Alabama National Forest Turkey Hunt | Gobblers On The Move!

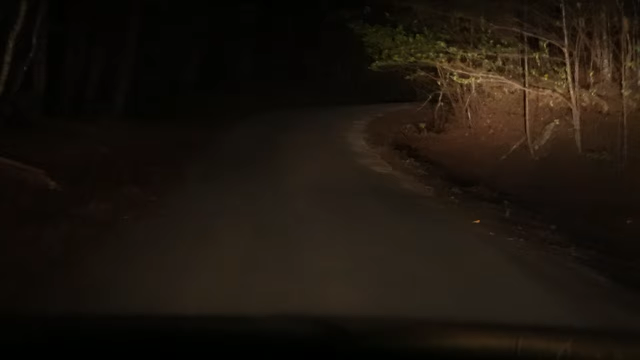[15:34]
It gets really bad up here. Yep. That's like where I show you where I turn around. because I blew right by that spot.